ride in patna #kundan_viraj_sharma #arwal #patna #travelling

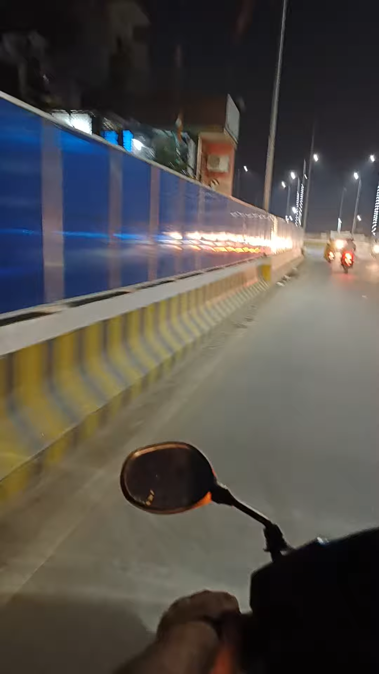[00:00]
कि यह नाइट का समय अच्छा पॉर ब्रीज को काम कर रहे हैं